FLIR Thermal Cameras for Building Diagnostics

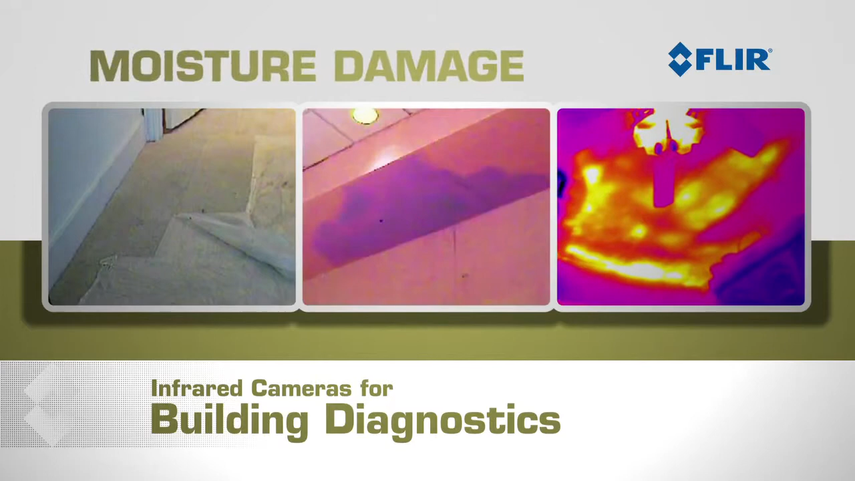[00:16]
damage energy loss and electrical problems quickly and easily FLIR
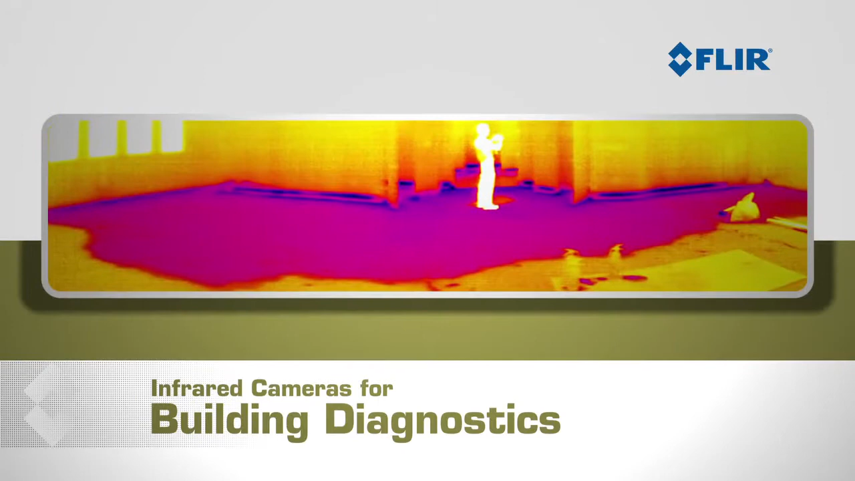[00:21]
cameras give you the power to find and document water damage to floors walls and ceilings
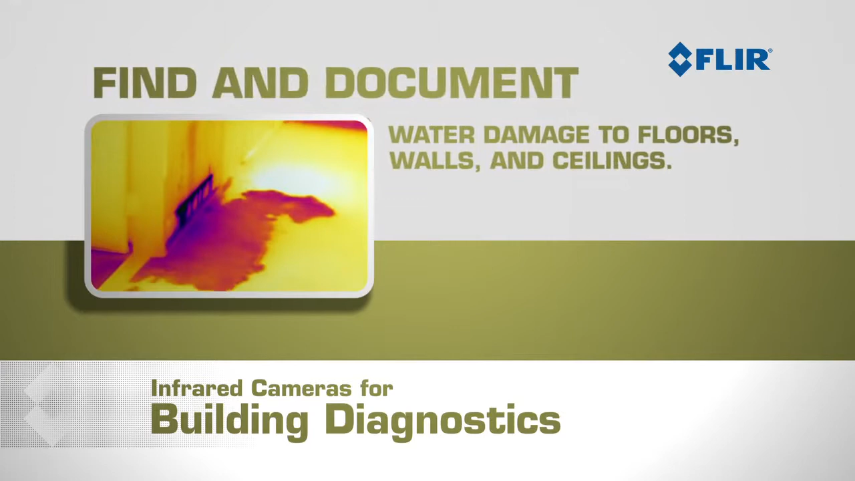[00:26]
and they let you monitor how well things are drying out with FLIR
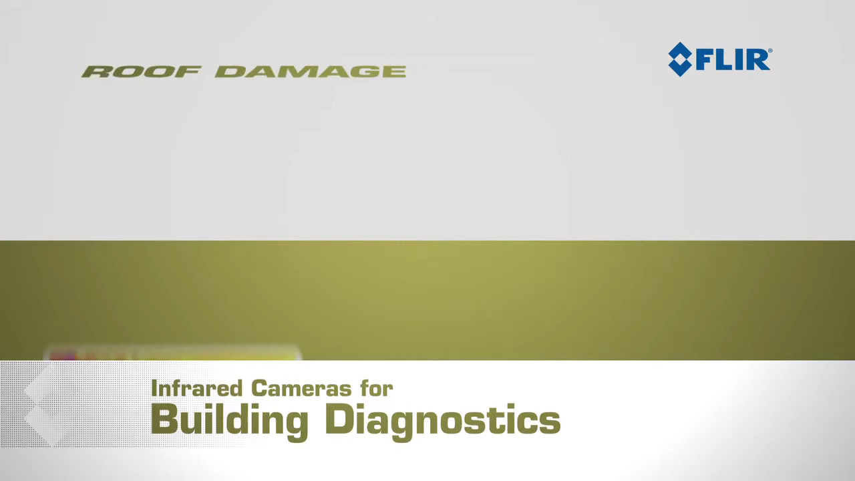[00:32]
cameras you can find roof damage missing or poorly installed insulation energy
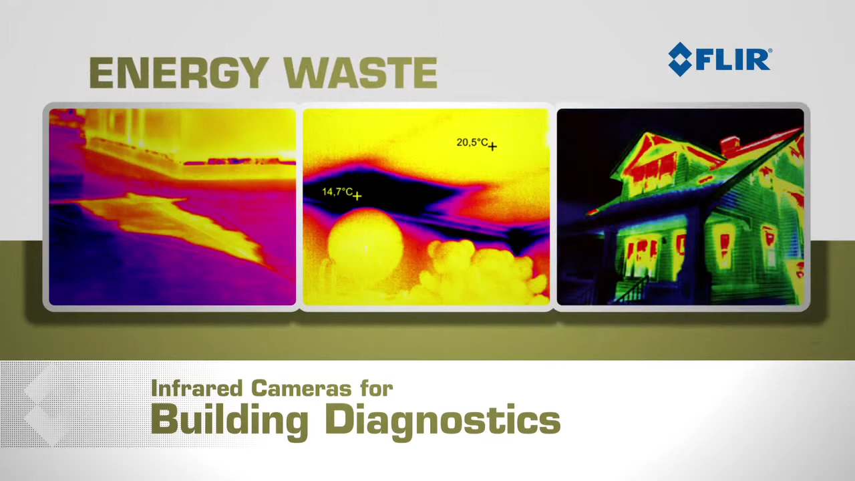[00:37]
waste and problems with heating and air conditioning systems
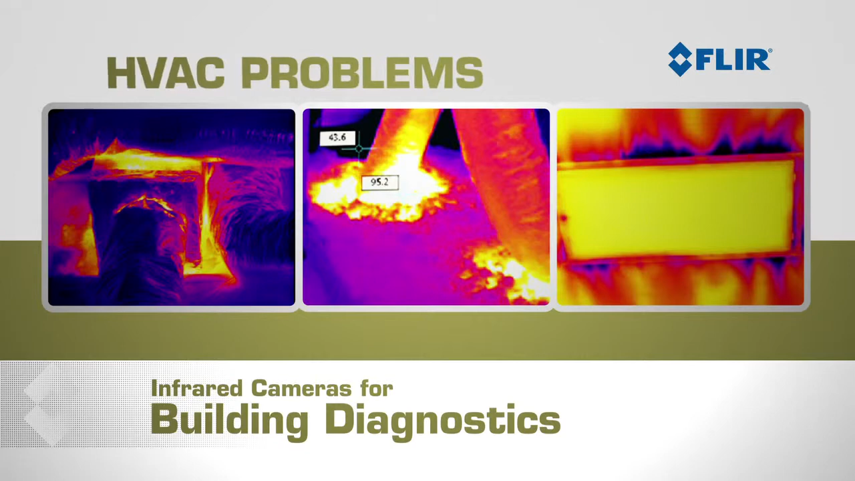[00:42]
with thermal imagers you can even see blocked plumbing leaky pipes
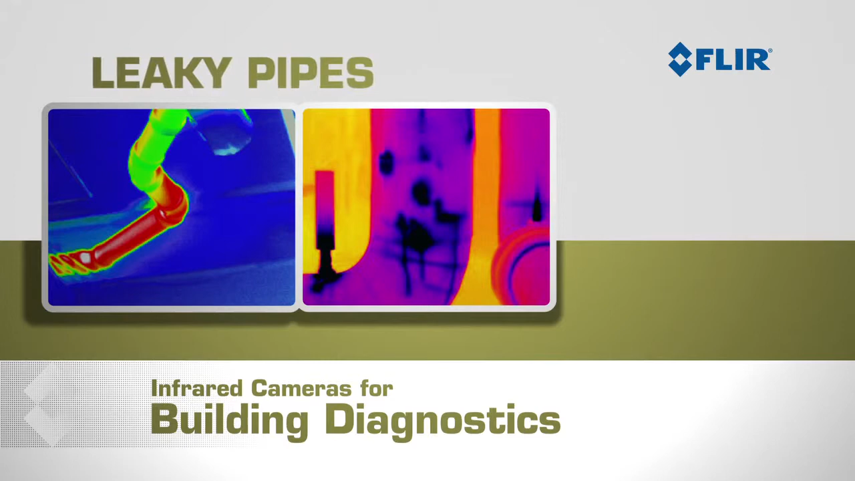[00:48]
and electrical problems you can instantly capture high quality thermal images that
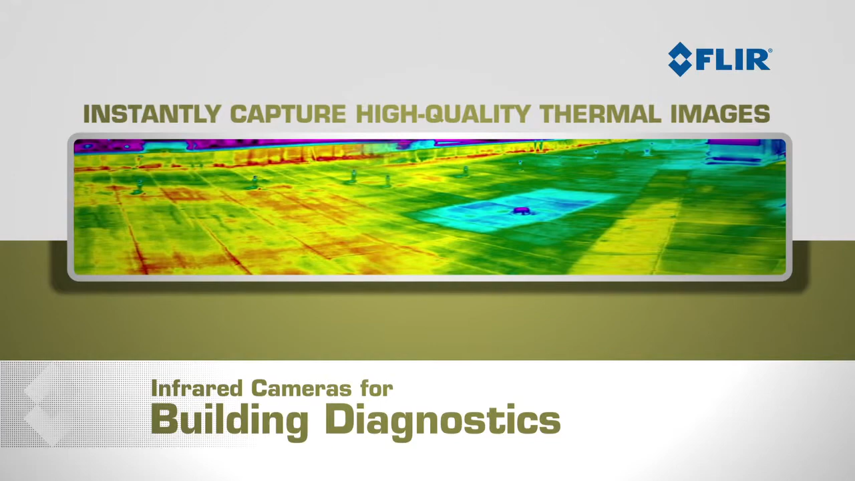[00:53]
document the extent and severity of damages so homeowners and claims adjusters can have the
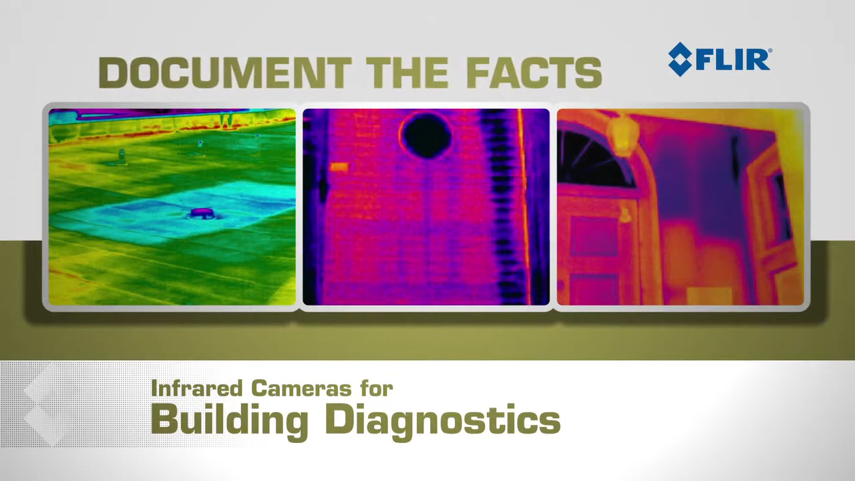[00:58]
facts they need to make well-informed decisions about repairs thermal imaging also lets